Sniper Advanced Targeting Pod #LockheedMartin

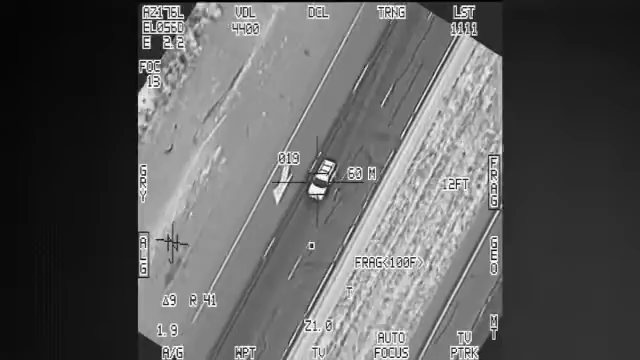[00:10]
and intelligence, surveillance, and reconnaissance data from the longest standoff ranges of any pod in service today.
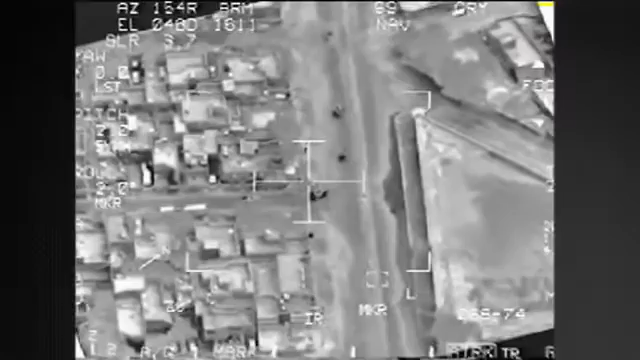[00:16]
Designed and manufactured by the most experienced fire control company in the world,
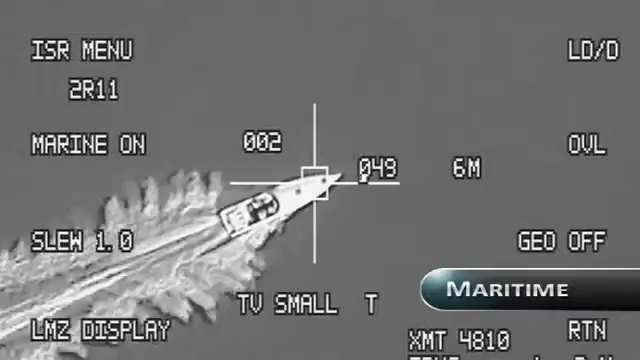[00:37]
tracking maritime targets, or protecting ground forces,
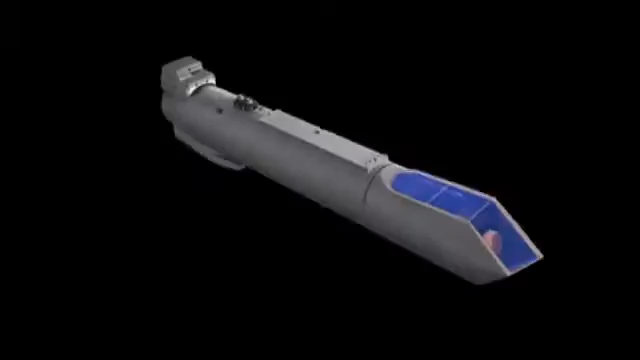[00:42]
fourth-generation sensors and enhanced state-of-the-art image clarity permit real-time geolocation,
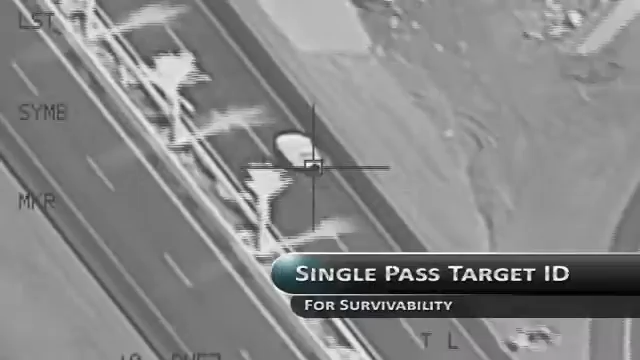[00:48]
single-pass target identification, multi-targeting, laser spot tracking, and accurate bomb damage assessment.
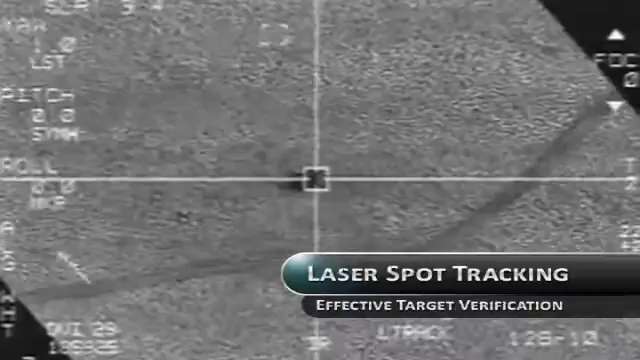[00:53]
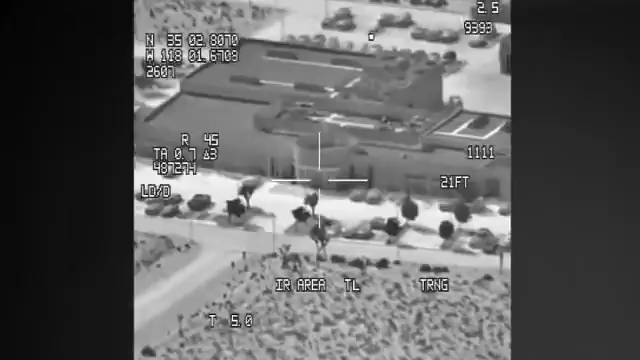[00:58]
Precise targeting capabilities allow air crews to automatically track and identify high-speed targets with exceptional tracking tenacity,
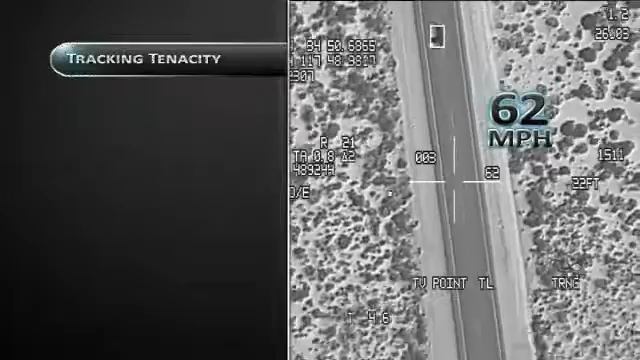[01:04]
discriminating accuracy, and minimum collateral damage to ensure
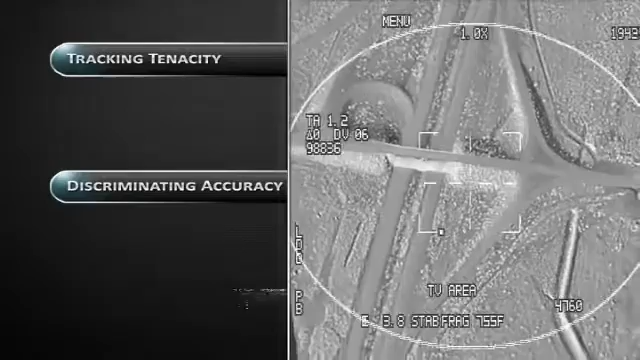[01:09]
real-time protection of coalition forces while guiding precision weapons on target.
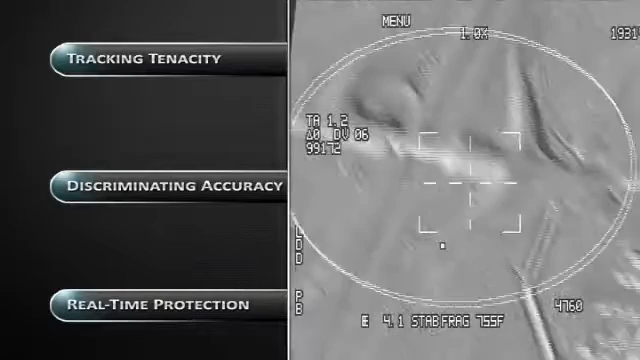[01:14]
Superior stabilization and extended range capability allow Sniper to detect,
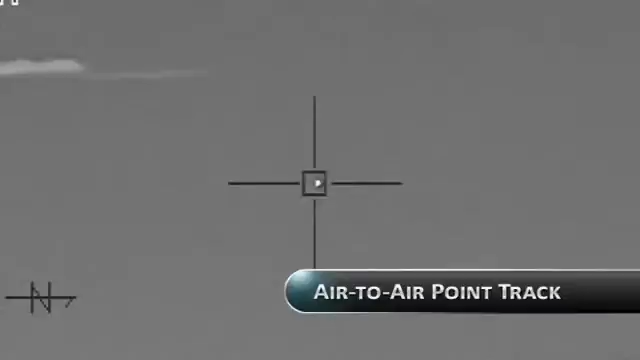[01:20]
identify, and track targets at tactically significant ranges while maintaining exceptional situational awareness.
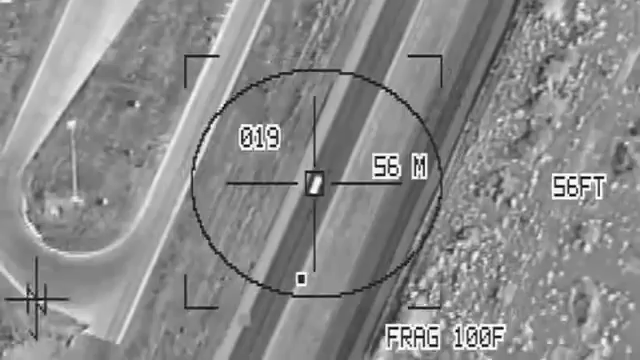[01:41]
surveillance, and reconnaissance, or ISR, capabilities across numerous platforms. Sniper's capabilities extend beyond the scope
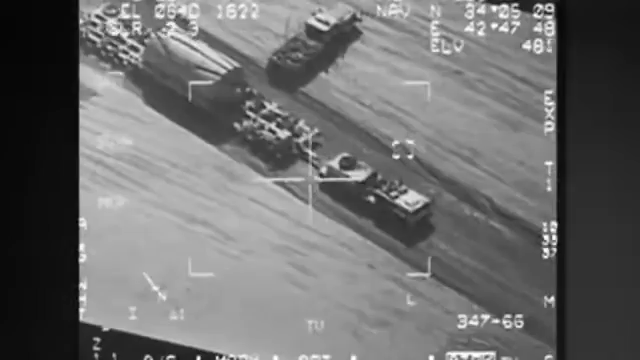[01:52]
of traditional missions to meet the demands of non-traditional ISR.
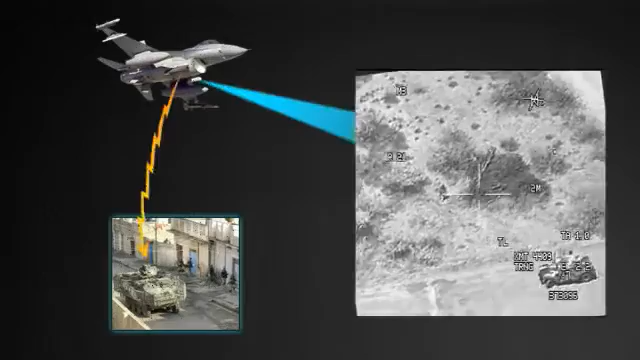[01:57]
The pod records and transmits full-motion video in real-time using a video data link.
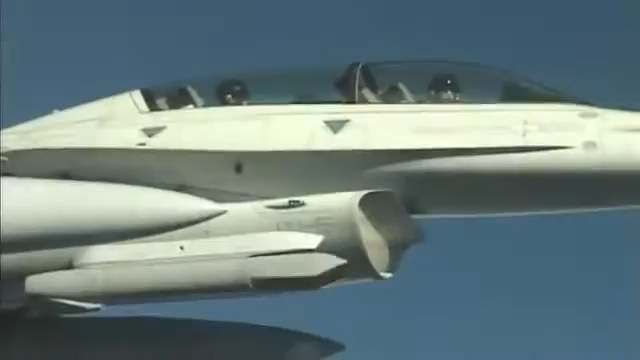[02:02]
With Sniper, air crews can identify weapon caches or individuals carrying armaments beyond hearing ranges
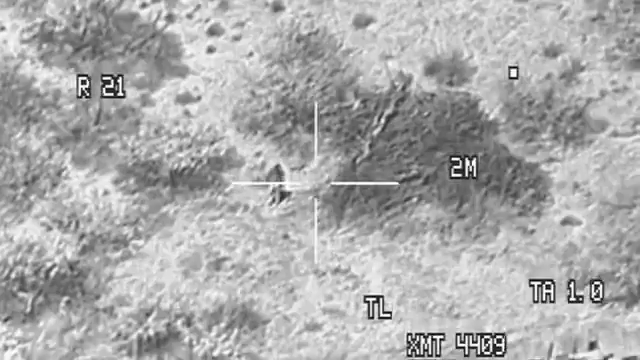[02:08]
and relay that information in real-time to ground troops for rapid combat response.
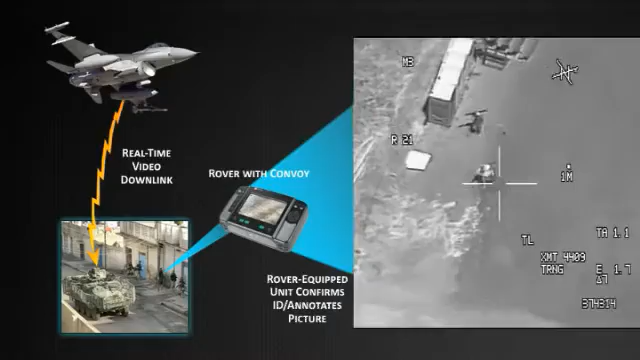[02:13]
A dual-mode laser permits eye-safe laser use and together with an infrared
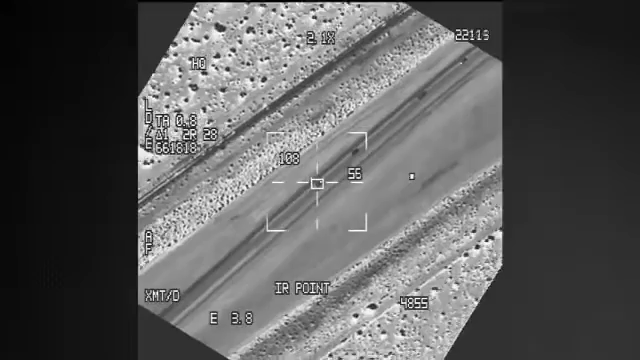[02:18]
marker and laser spot tracker enables rapid target verification and minimizes collateral damage in demanding urban environments.
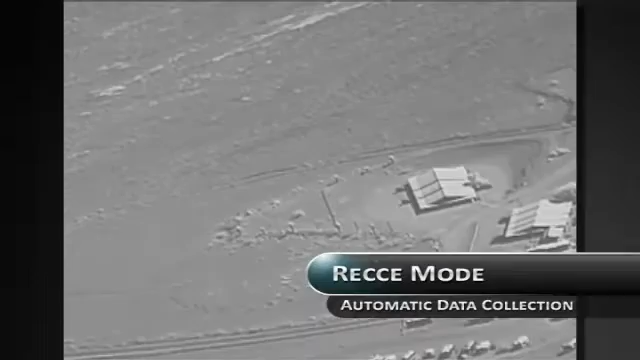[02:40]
area of interest and provides a complete picture of the area for intelligence purposes.